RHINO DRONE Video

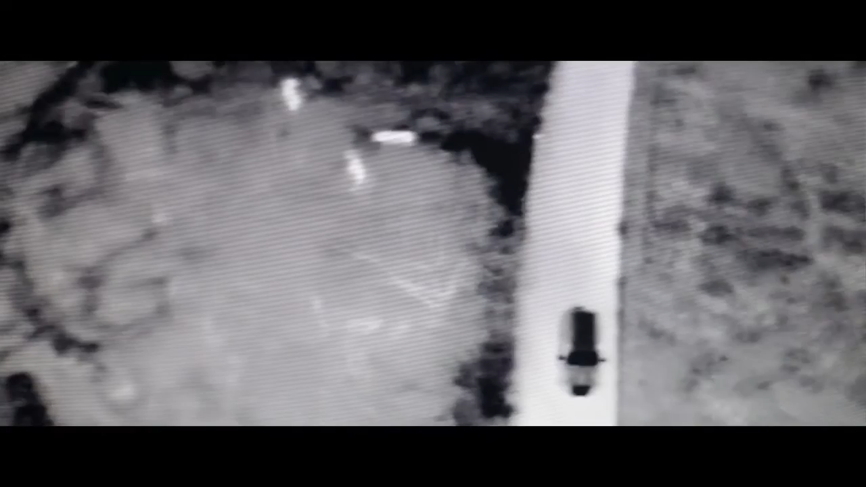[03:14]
This defines anything that is hot. So, a hot animal potentially, a human body that's very hot.
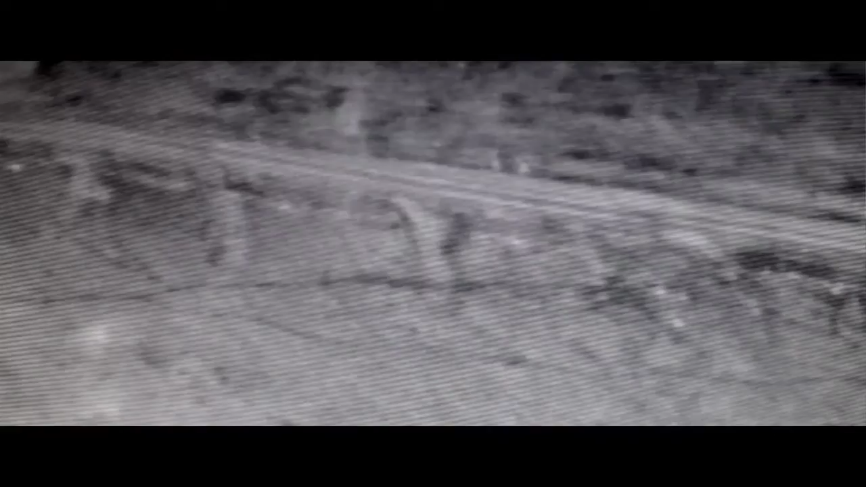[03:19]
We can pick up hot spots and we can go and circle and have a closer look at that,
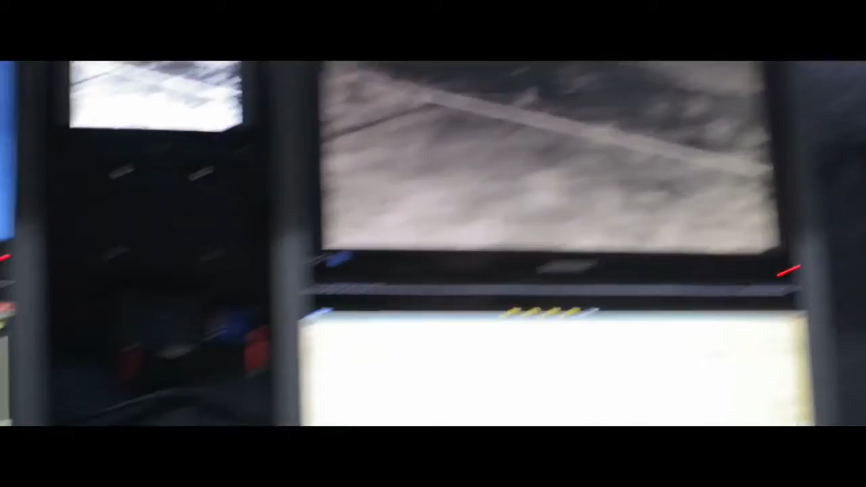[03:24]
try and find out what that actually is.
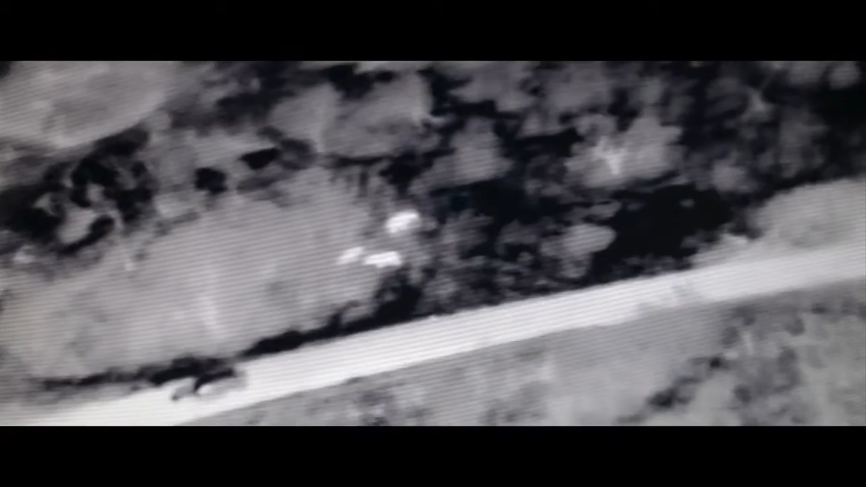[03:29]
We have the opportunity here to be able to view animals, poachers, on the ground,